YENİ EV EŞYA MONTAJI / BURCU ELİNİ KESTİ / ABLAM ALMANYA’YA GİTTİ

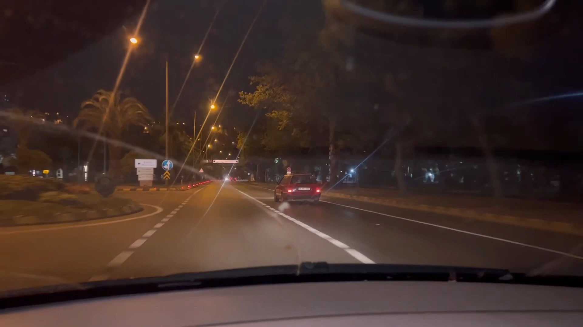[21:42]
Bir problem çıkmamış. Ben de dönüş yoluna geçtim. Saat 3'ü 10 geçiyor.
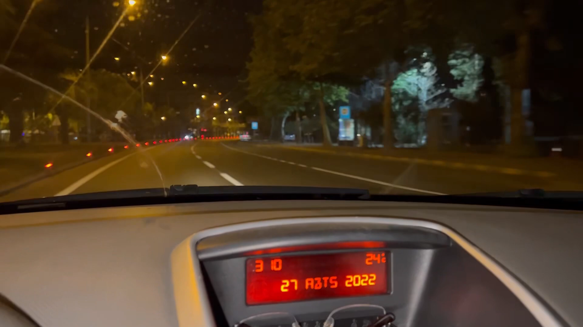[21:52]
Yani 15 dakika sonra evde olurum. Hemen yatıp dinleneceğim. Evet gidiyoruz. Yolda araba da yok. Öyle tek tuk geçiyor. Herkese günaydın.